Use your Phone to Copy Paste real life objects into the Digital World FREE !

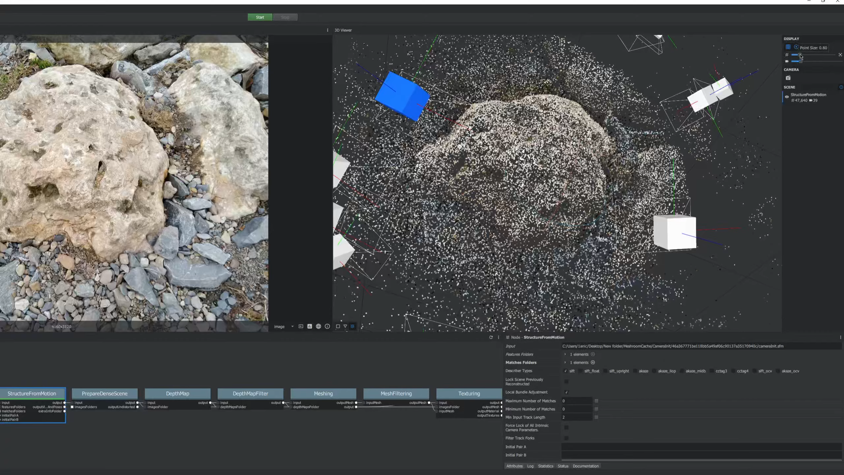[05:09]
Don't panic, that's not the actual mesh.
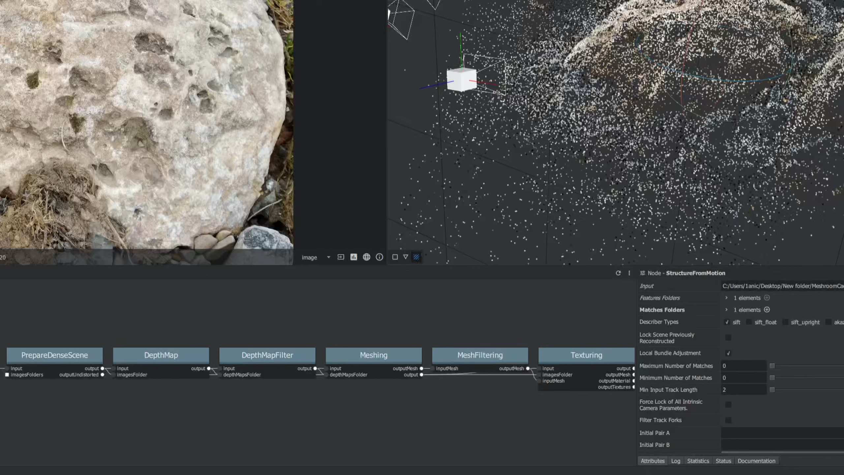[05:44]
And get rid of it if you don't really need it, which we don't. Now that that's done, we can go ahead and go to the depth map.
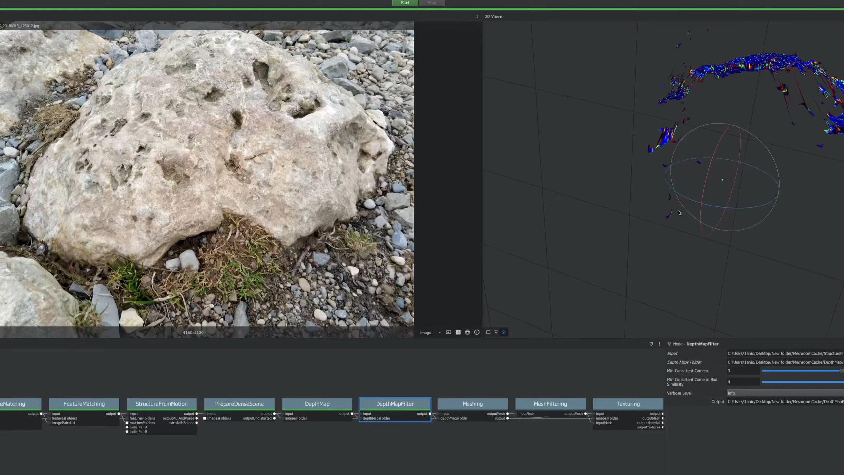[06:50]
Now that that's done, let's click this little cool button called the View Depth Map in 3D, which will let us do this. And again, we don't need the point cloud anymore because we have the depth map and we can see what this camera can see right here.
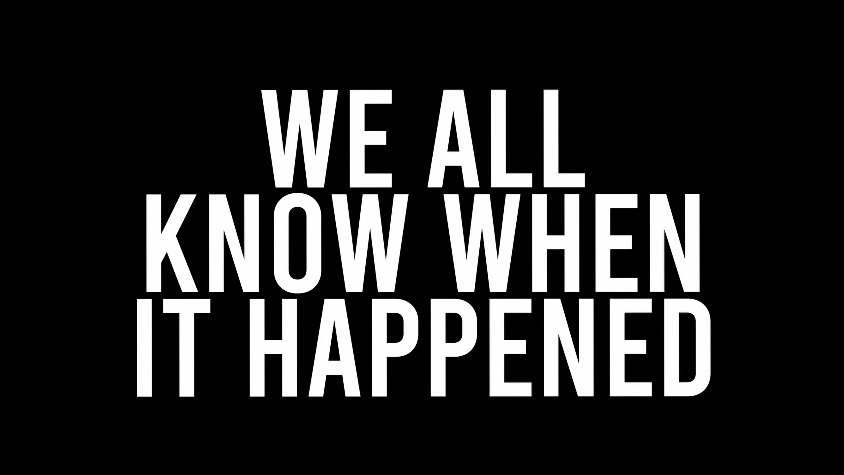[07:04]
There we go, we can see the depth map. Now it knows where stuff happens.
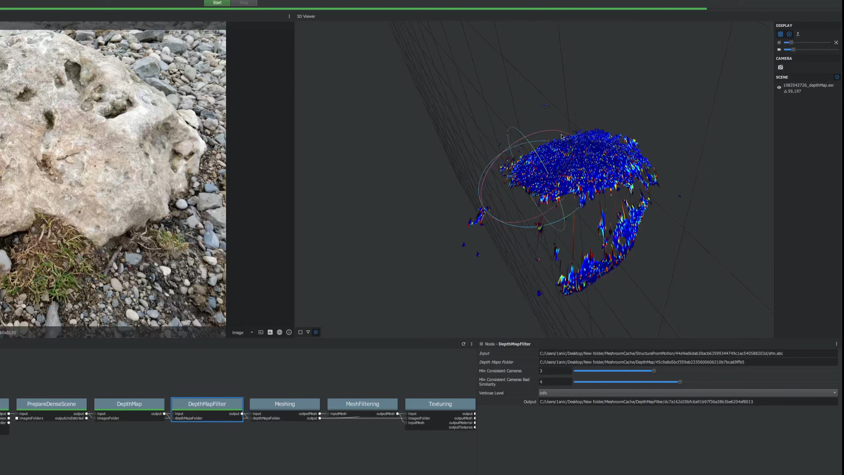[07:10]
The depth map pretty much just shows you the depth of the camera.
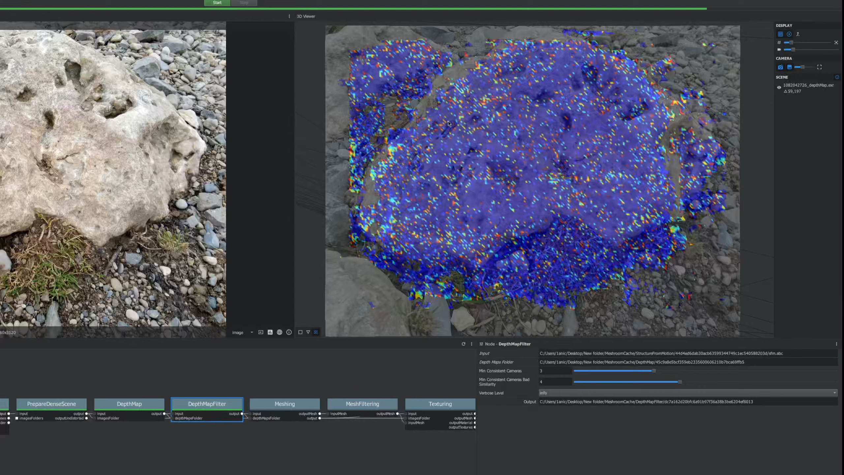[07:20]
So if you click this button, we can jump into the actual image and see, yep, it figured out where the rock is at. Now usually this is a way higher resolution than just around 60,000.
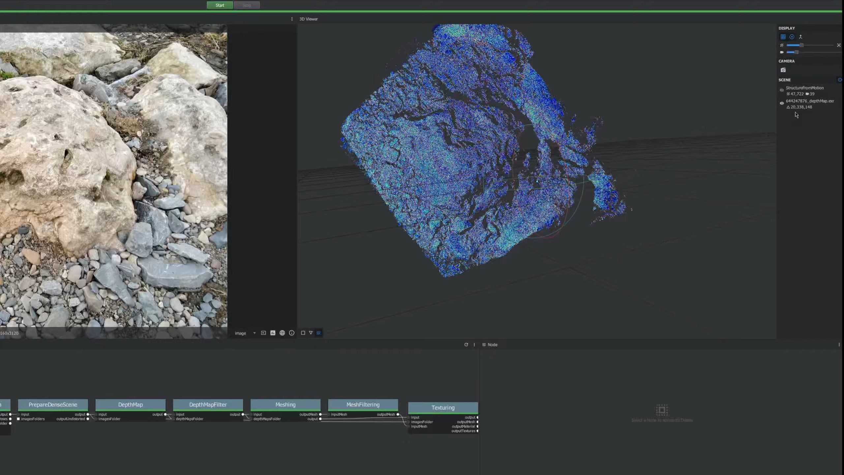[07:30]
And there we go, that's one for you.
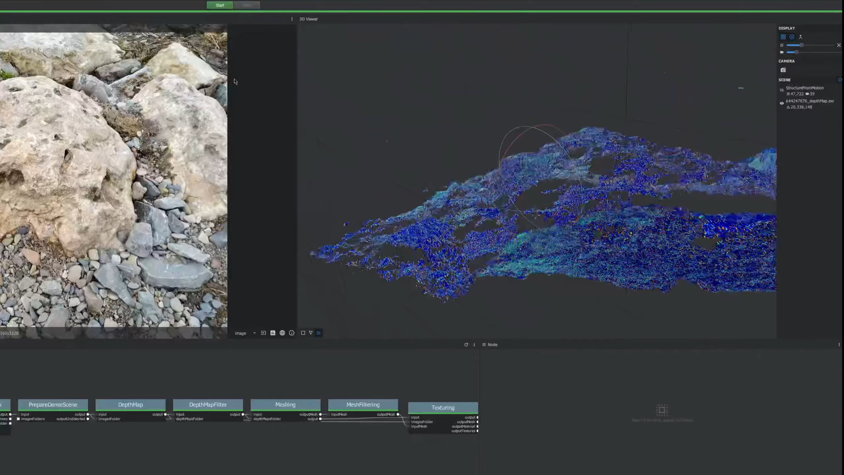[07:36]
It's 20 million, whatever this is. Look at how much stuff it is.
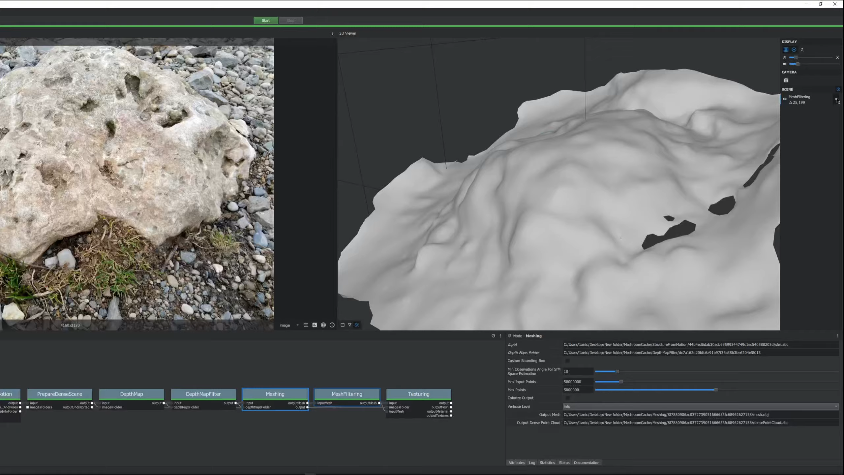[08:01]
Look at that, that's the actual mesh, but it's unfiltered. So that's the filtered mesh with the same amount of polygons, but it looks a little cleaned up.